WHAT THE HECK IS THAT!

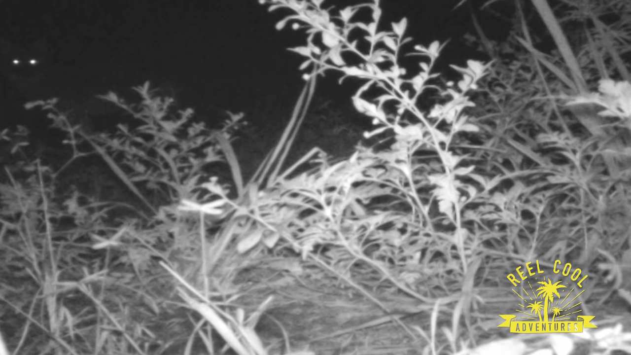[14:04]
Fox. It's a coyote. That's a big coyote. That's a nice coyote. Oh, it kind of gives me the creeps. All right, so we've, I did not expect to see that coyote there, of all places. Those animals must just cover so much ground. All right, cool, so we've got turkey vultures, coyotes. Let's see what else. Oh, a whisker.
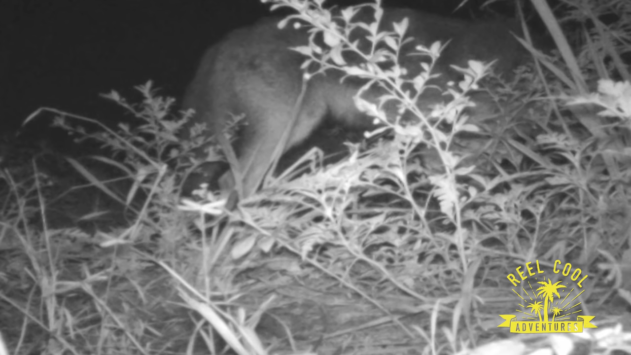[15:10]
It's a bobtail coyote. Oh, I can smell that thing through the camera. Those things stink. Oh, look how aggressive he is. That thing's not wasted any time. You know, coyotes actually, that's what's eating the corn out in those fields, tearing up the corn. I bought some, I wonder if he's going to eat the strawberry. It's a vegan coyote. Oh, yes. It is. Oh, what? That is a great shot. There's no denying. Wow. Coyotes stink, too.
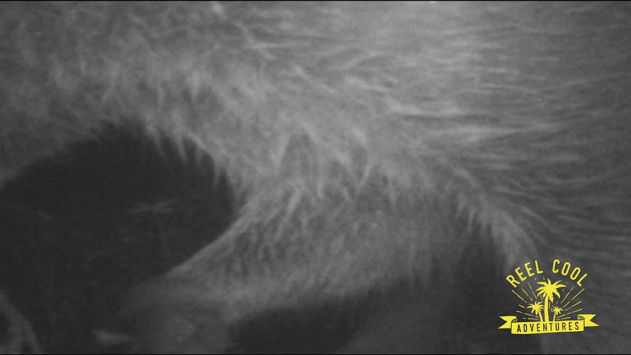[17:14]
Ooh, what is it? What is it? It's a moving bush. It's a giant caterpillar worm. Squirmy thing. It's a butt of something. That's the biggest butt I've ever seen.
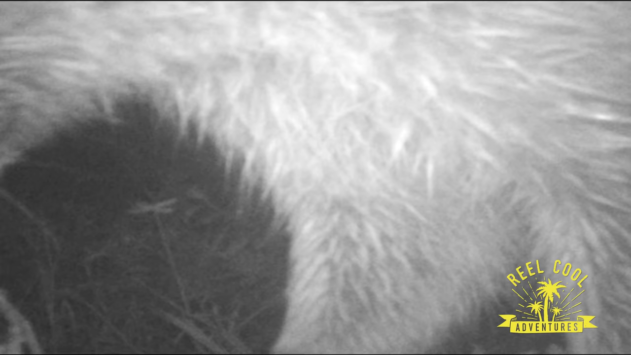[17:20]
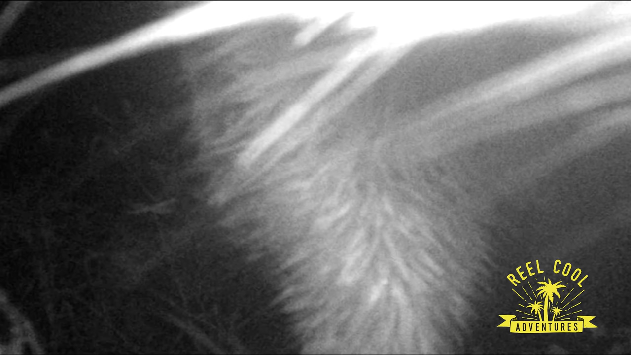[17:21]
Oh, I just peed on the camera or something.
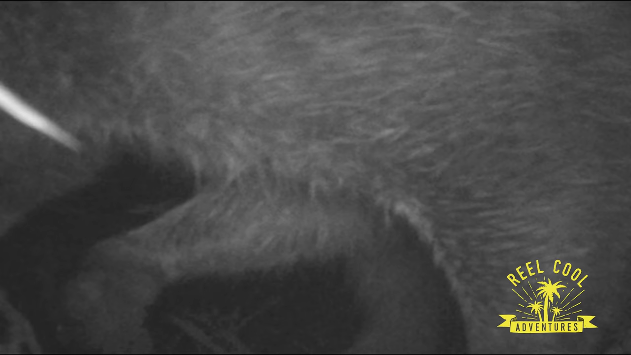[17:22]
What is that?
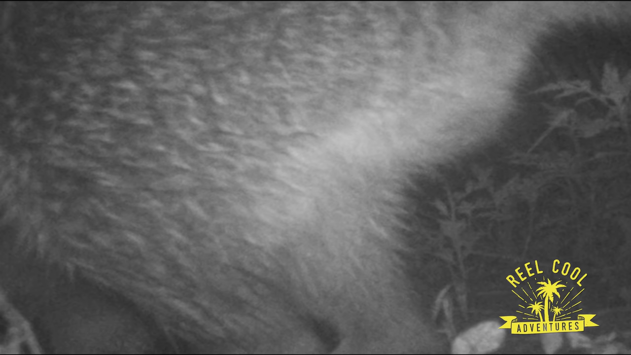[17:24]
That was a raccoon tail, wasn't it? Yep. It is a trash panda. No, we don't want those. No trash pandas. All right, I did think we would see some trash pandas there because there's some fish in that area. I have seen a lot of, oh, it's a whisker. Oh, it's a creepy whisker. It's an alien spaceship. Oh, what is that stripe thing?
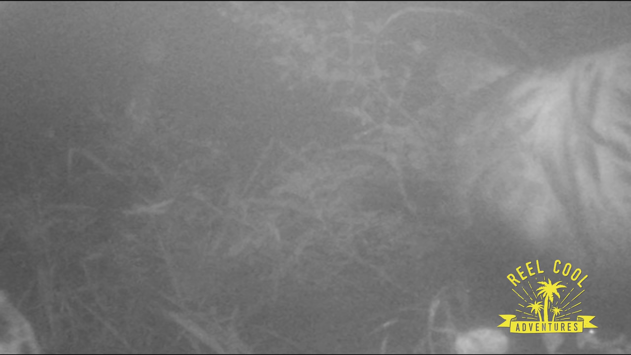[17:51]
What is, it's a hog. It is a hog. No.
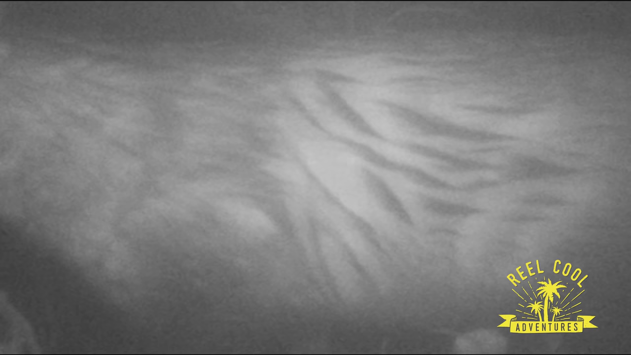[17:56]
It's the biggest possum in the world. What's a muskrat? No, it's a possum. That was a possum, right? That was a possum. Oh, it's back. See, that looks like a, ooh. It's a good-looking possum. Look at the pelt on that thing.
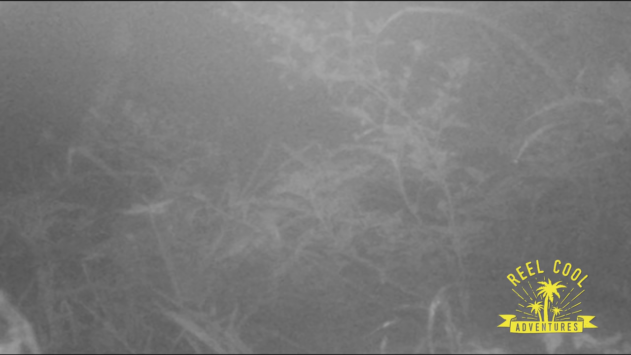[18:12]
Somebody somewhere probably wants a purse out of that. Look at that. It's a fly. Ooh, it's a model possum. Look, it's a drag possum. Look at its eyes.
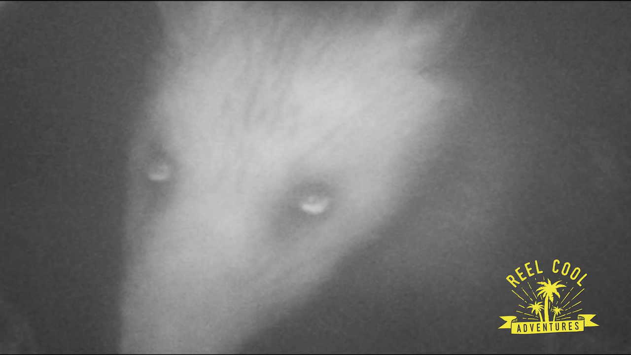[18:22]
It's like it has mascara or something. Ooh, it's, ooh. Shake it. Shake it, little possum. It's a runway possum. Why is it looking at the camera? There's nothing for it to look into there unless it thinks, we should put a mirror on one of these and see if they look in the mirror.
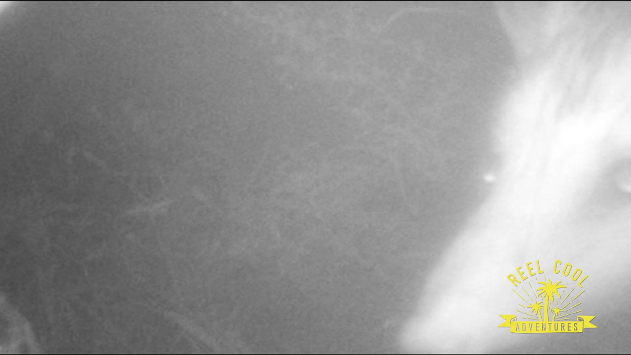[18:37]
Okay, we're back. Daytime. Seven old winds blowing.
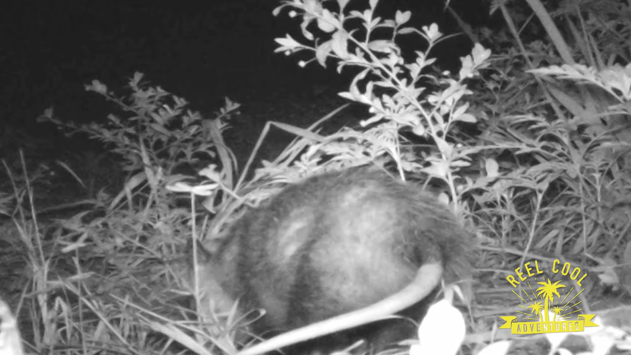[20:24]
Oh, I got a rat butt. Ooh, that is the biggest rat butt I've ever seen. Ooh, that is the giant... Oh, it's a hog rat. No. Oh, it's a possum. Possum. How do you... Why do they spell possum with an O in front of possum? I will never know. All right, we've got possum going loco. He's out of the frame. We're back with the... Oh, there's a biggest mosquito I've ever seen.